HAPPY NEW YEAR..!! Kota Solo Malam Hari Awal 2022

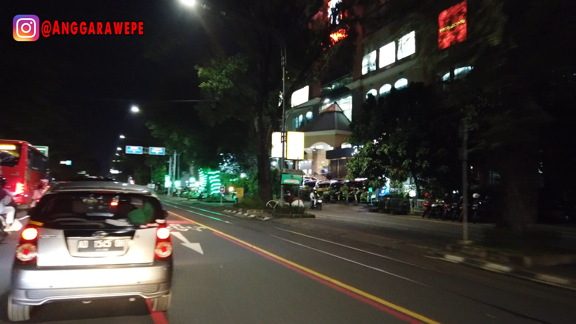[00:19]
aku lagi jalan-jalan lor Ini adalah video pertama
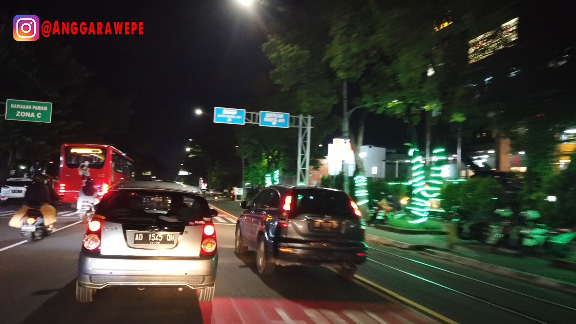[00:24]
tahun 2022 Dan di kanan jalan tadi itu adalah Solo Grand Moller Ini adalah malam hari, tanggal 2 Januari 2021 Jadi bukan malam tahun baru, apa tanggal 1 Januarinya ya Nah itu karena baru sempat untuk vlog, bikin motovlog saat itu Dan ini harus aku daping lagi lor Karena sayang sekali,
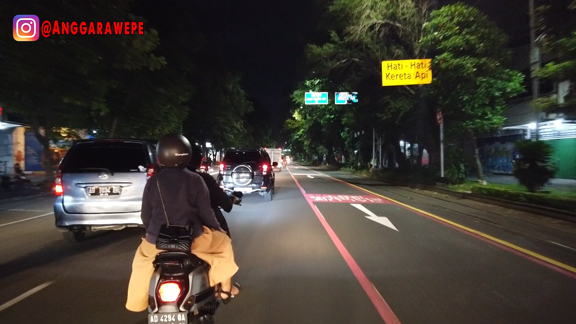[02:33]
ya pas repot aja gitu Ini malah aku selain dulu Aku selain dulu dengan video terbaru Malah yaitu kondisi kota Solo Pada awal tahun baru 2022 Jadi nuansanya masih tahun baru ya Dan bisa disaksikan ini Jalan Selamat Triati Itu disebelah kanan ada batik Solo Trans Warna biru Ini habis maghrib nih Ternyata masih ada BST Dan disebelah kanan itu adalah Jalur khusus BST gitu ya
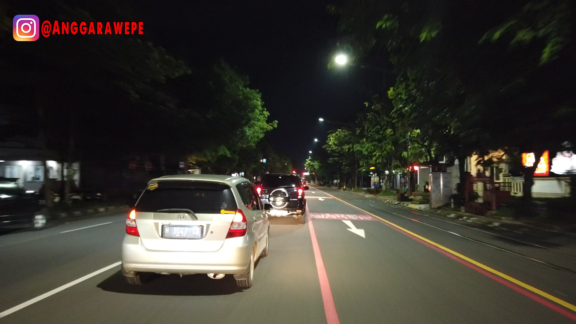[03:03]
Dan untuk kondisi jalan Pada malam hari itu Kondisinya masih cukup ramai lor Jadi ini kan hari Minggu gitu
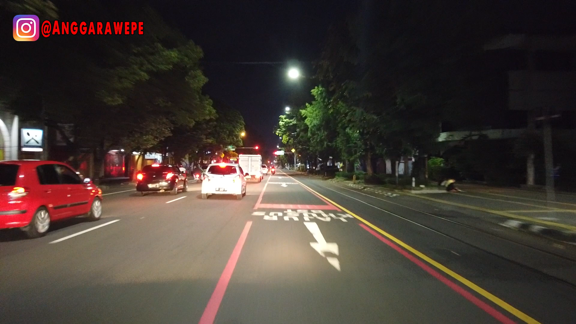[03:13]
Jadi mungkin orang-orang masih Pada liburan Pada apa ya Memaksimalkan masa liburu Tahun baru Jadi jalannya macet Bisa dilihat ini depan ini Mobil-mobilnya banyak banget Dan pas hari Minggu itu Aku juga dapat laporan Kalau jalan utama Solo Solo Klaten terutama ya Itu macet Terutama ke arah Janti Itu macet lor Di
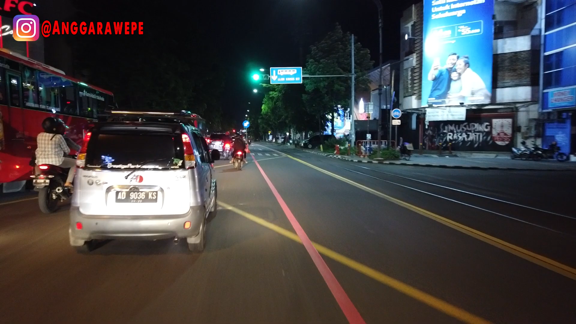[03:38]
Instagram ada itu Ternyata banyak orang yang liburan juga
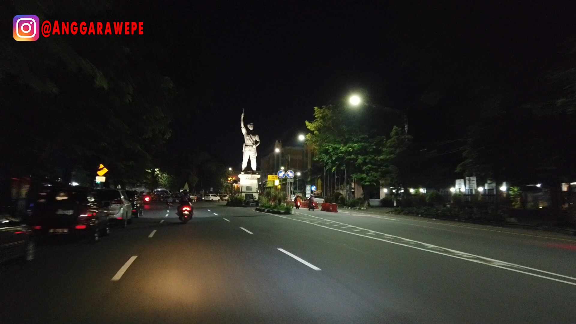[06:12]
Karena aku gak mudeng lor Nah ini patung sahabat riadi di malam
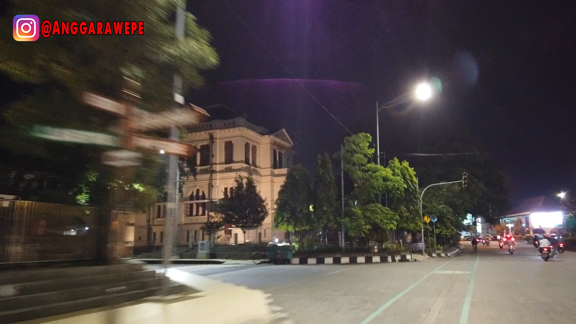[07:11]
kiri ada Bank Indonesia Nanti tak pelan-pelan lewat Balai Kota Solonya Ini harus Jegluk-jegluk ini Bantu ades ini Waduh Gronjal-gronjal
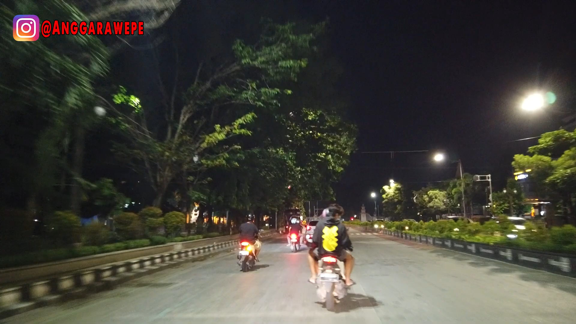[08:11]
Februari Itu udah selesai Kopetnya Kopet 19-nya Dan disini ada Lampian-lampian lagi Nah ini nanti Di sebelah kiri ada Sentra Kulinernya Solo Gadak Langan Bogan Galabu Tadi Bentar
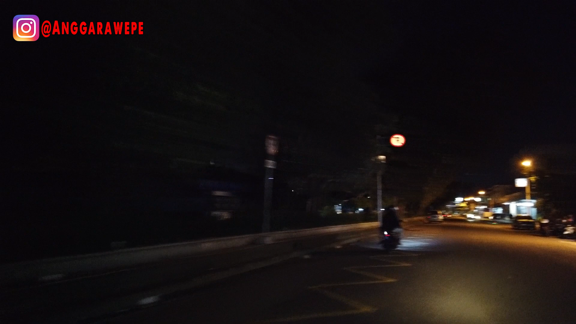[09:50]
Mantap sekali Welcome 2022 Nah ini ada yang Main skuter Mbaknya ini
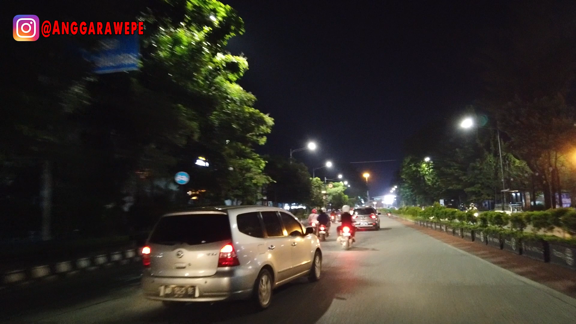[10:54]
Balai Kota Solo Dan Pasar Gede Kemudian Cari jalan Menuju Pasar Lagi Oke Solo itu Jadi pasarnya Udah pada dibangun Pasar Gede Pasar Klewer Udah dibangun Jadi dibikin rapi Kayak gitu Nah ini titik 0 km Solo Oh iya lupa Aku menginfokan Udah lama Nggak disebut ini Titik 0 km Solo Jadi kalau Jogja itu Kan ada di Itu
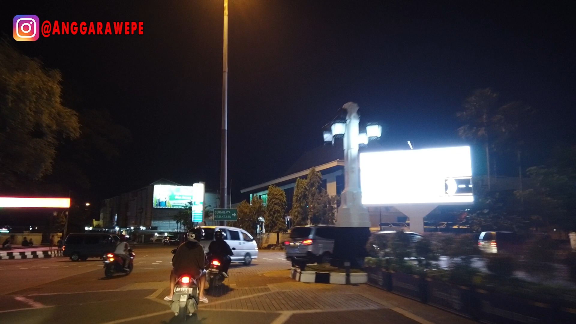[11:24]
Perempatan Bank Indonesia Itu kan ya Perempatan Bank Indonesia Apa?
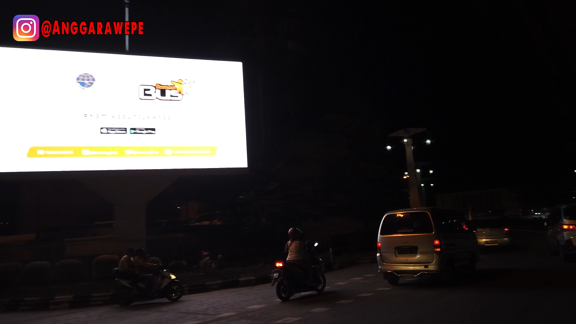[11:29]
Malia Boro itu pokoknya Binteng Pradeburg Gitu Nah ini
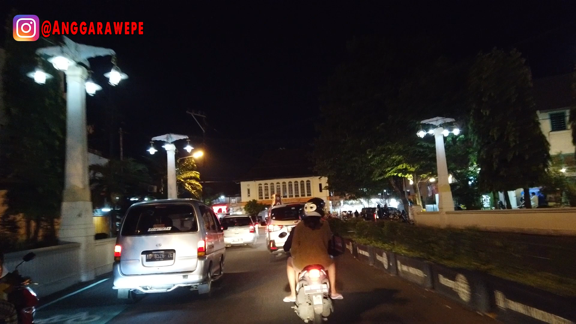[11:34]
Pasar Gede Solo Nanti aku Joghan kesini Tadi teman-teman Mau ngopi disini Ini dia Pasar Gede Solo Malam hari Masih buka Pasarnya Tak lewatin lagi
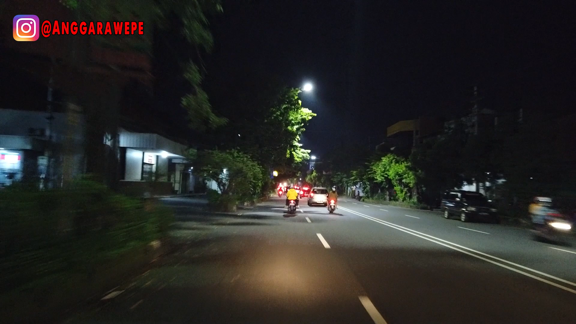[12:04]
Ini kalau lulus terus Menuju arah Pasar Eh Stasiun Solo Jepres Pasar Jepres Oke lulus terus Nanti aku kan Bilok kiri Di perempatan Ini Jadinya berapa menit Aku nggak tahu Semoga aja Nggak terlalu panjang Nggak sampai Sejam gitu Oke Ini aku kan Bilok kiri
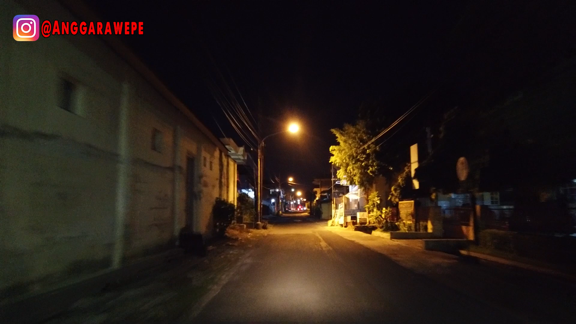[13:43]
Lebih Mudah Aku Kalau Sambil Vlog Gidekan Aku Tidak Bisa Leluas Aming Aming Oke Ini Jalan Tembus Sebenernya Itu Di depan Eh Gronjal Depan Akan Bilok Kiri Tidak Tau Juga Lalu Ke Pasar Gede Dari Arah Sini Lewat Mana Ini Betul Oke Tak Ngiri Iya Bener Ting
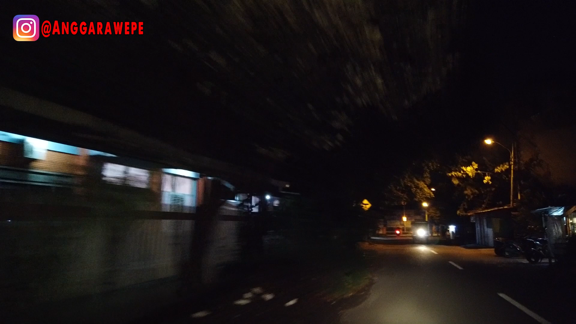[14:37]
Ini Ada SMP 4 Di Sebelah Kanan Jalan Ini Karena Aku Mau Ke Pasar Pasar Lagi Berarti Kiri Kiri Kiri Kiri Gak Ada Pelang Oh Ini Nanti Aku Lewat Monumen 45 Solo Kita Saksikan Monumen 45 Solo Di Malam Hari Seperti Apa Ini Kayaknya Bilok Kanan